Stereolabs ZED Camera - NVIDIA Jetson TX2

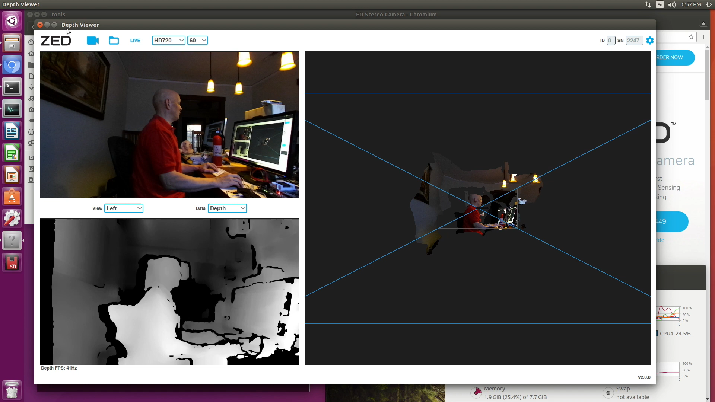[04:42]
Okay. So down here on the bottom left, let's make this full screen here. On the bottom left, we have the depth map itself. We can choose depth or the confidence map. Yikes. Up here we have the view from the cameras left, right.
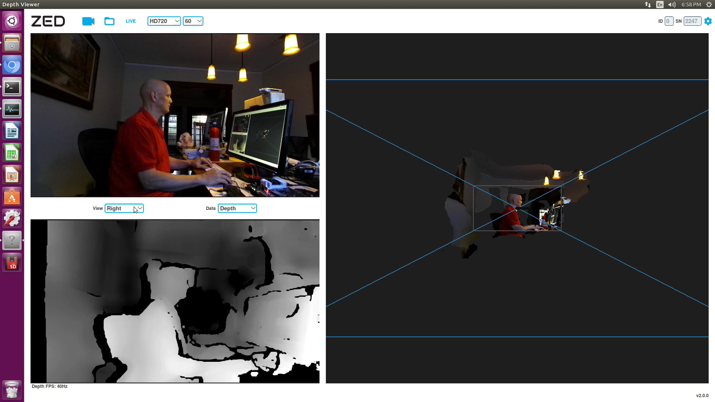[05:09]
You can see both of them side by side. And over here on the right, we have a point cloud.
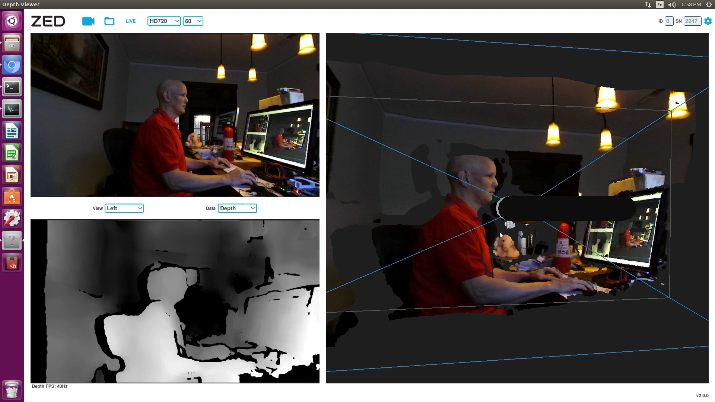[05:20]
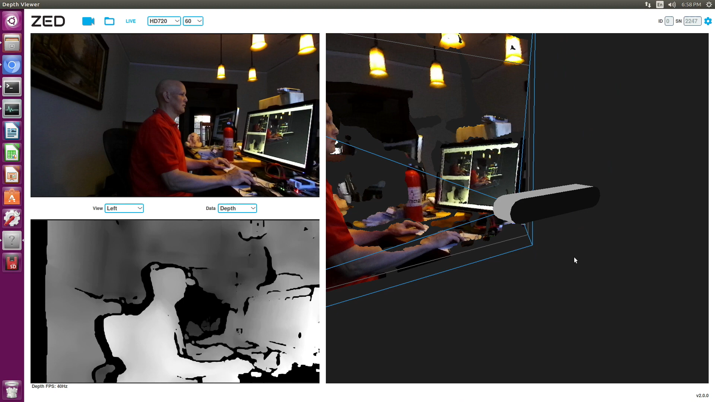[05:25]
One of the other things to notice here is that we're using the 720p version and we're getting 40 hertz out of it.
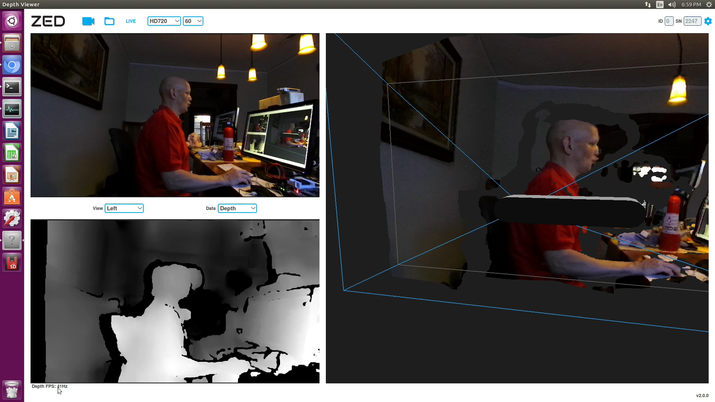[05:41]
And that includes the display of the point cloud. So if I walk around,
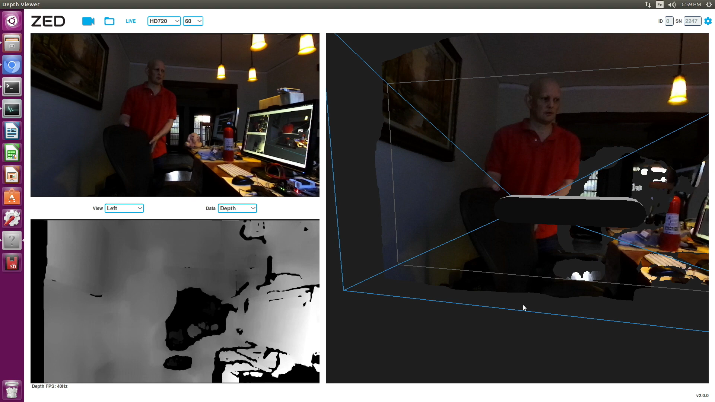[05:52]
and this is Penelope Aurora, Penelope Aurora, Penelope Aurora.
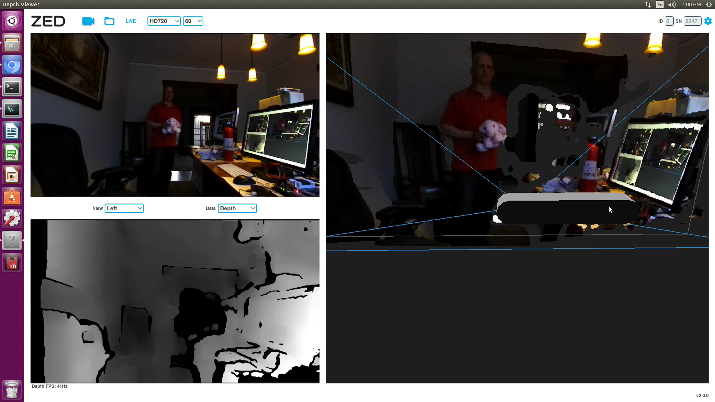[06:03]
They call her Penny, but I think she's worth a whole lot more. Switch this to 1080.
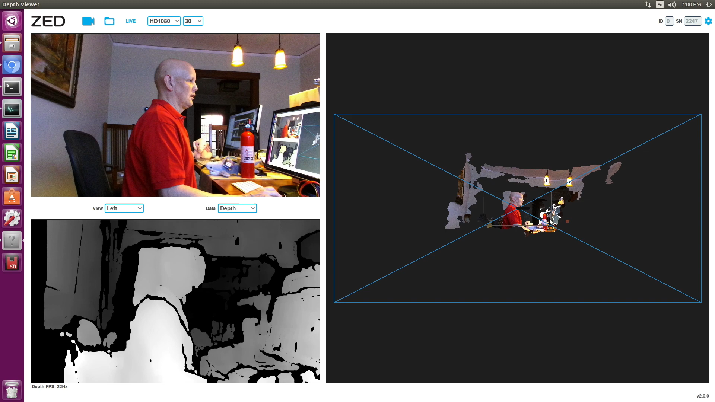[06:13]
You notice that the aspect ratio changes a little bit here.
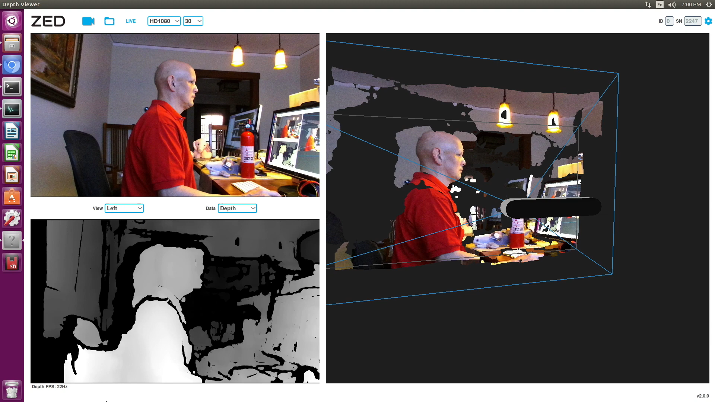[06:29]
And the FPS goes down to 22 hertz. Boom, boom. Boom, boom.
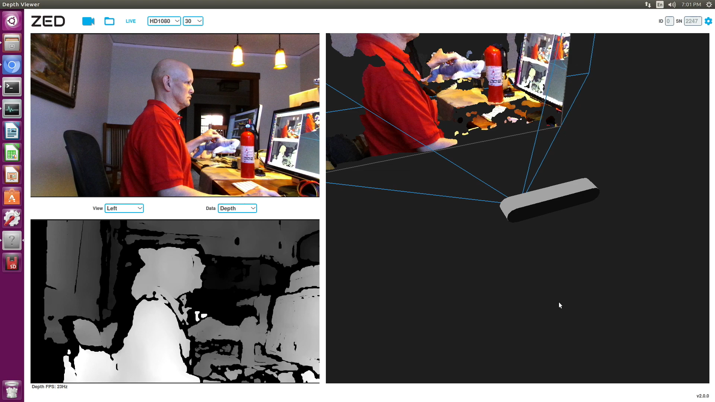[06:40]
Boom, boom, boom, boom, boom, boom, boom, boom. So that's one of the tools.
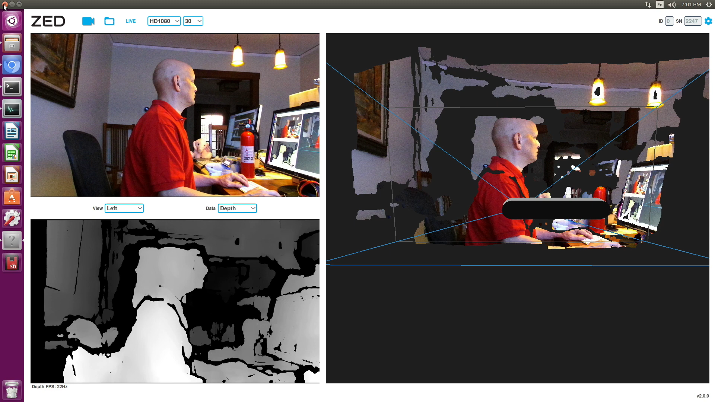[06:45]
Close that up. There's also another tool called ZED Foo. Let's take a look at that one.
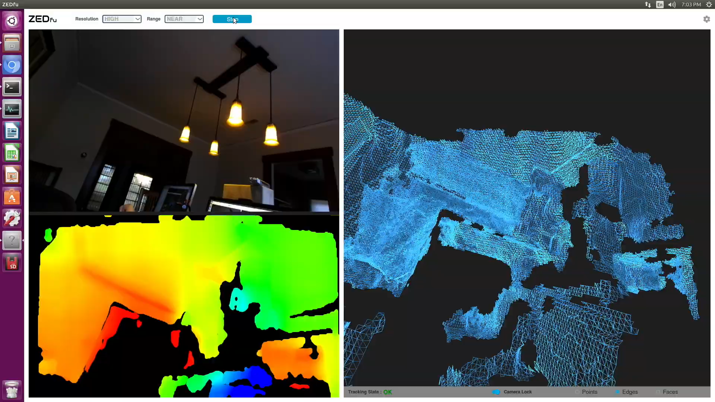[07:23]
And what this does is makes a 3D mesh.
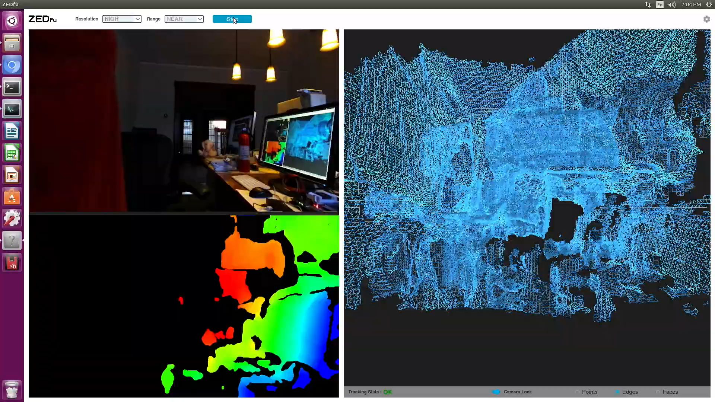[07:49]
And we'll stop it. It will do a little bit of processing here, take the mesh, try to make sense of it, and do some environment mapping, some texture maps.
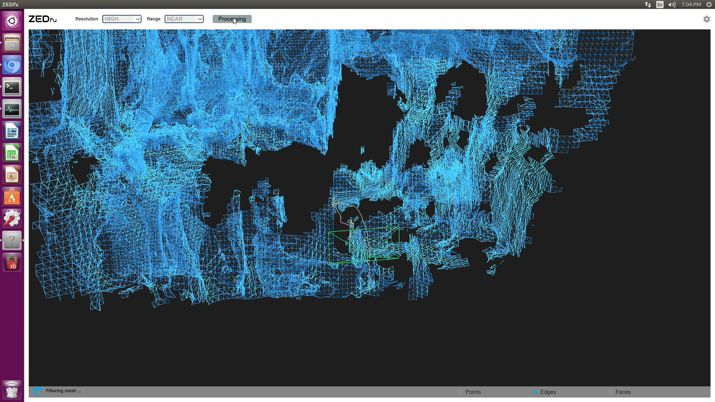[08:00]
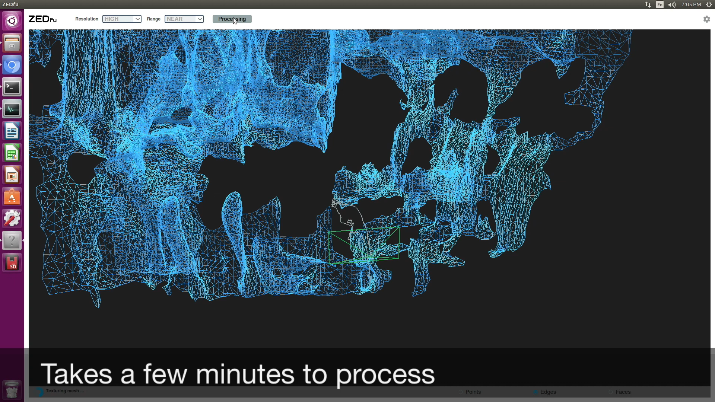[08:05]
So here's the results. You can see.
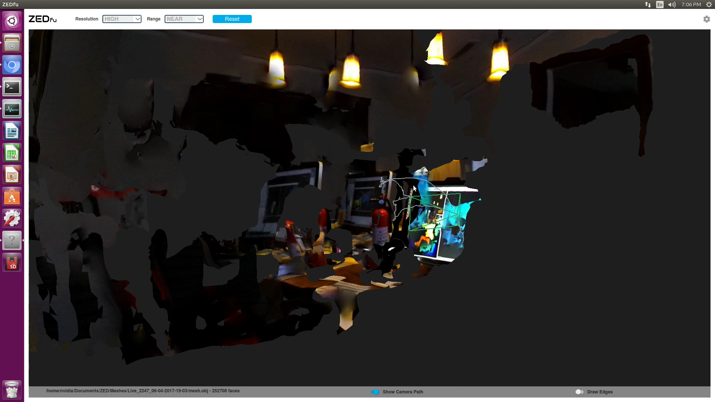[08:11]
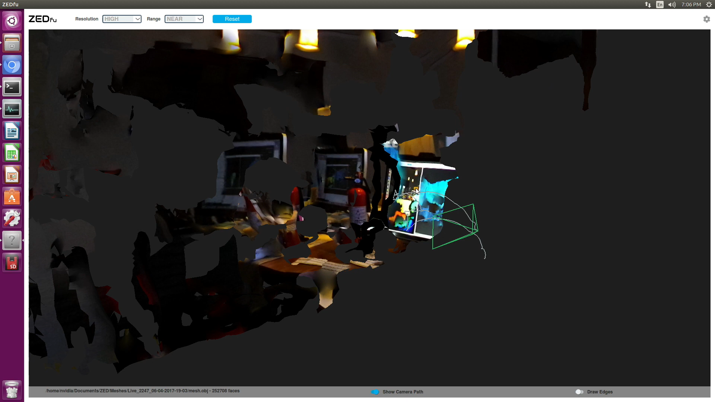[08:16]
So you can see that it's a little bit confused.
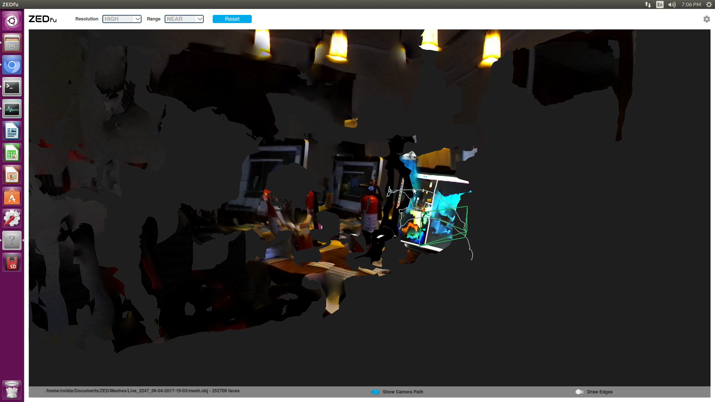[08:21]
I think this tool is better used outdoors in much larger areas. It's not really tuned for a small room like this.
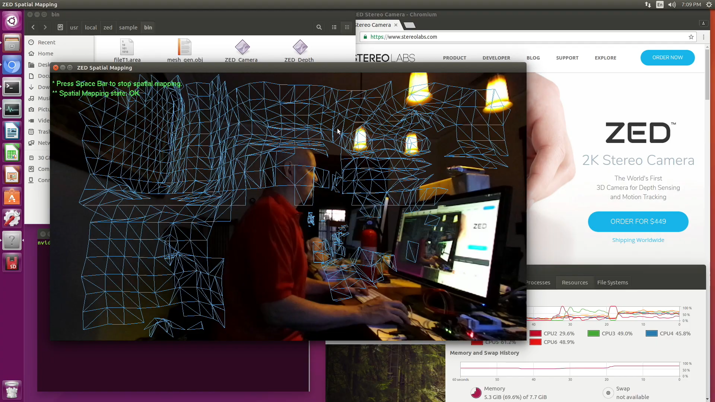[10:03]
Similar to what the ZED Foo was doing. Once you have a complete mesh, then of course you can texture map over it and have a 3D space.
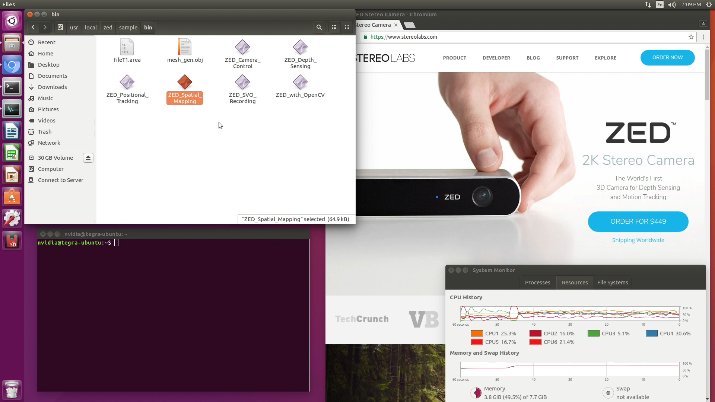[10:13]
So you have the basic code building blocks to do that. Let's look at the depth sensing.
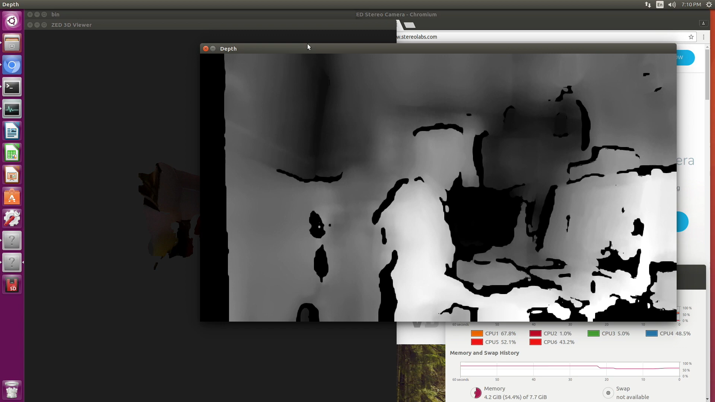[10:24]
This is basically the code in the depth viewer that we were looking at previously.
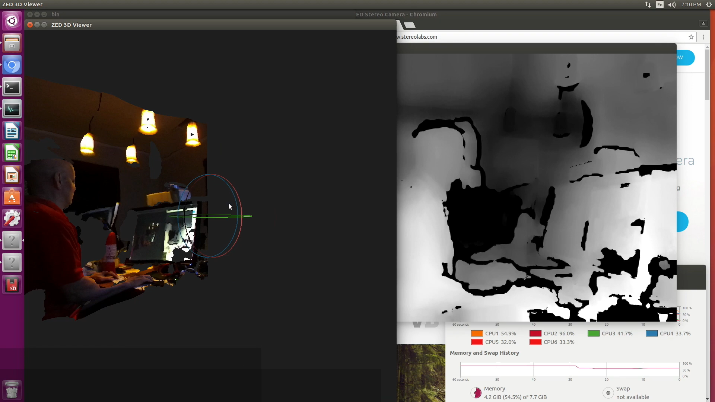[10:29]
So it does a pretty nice job.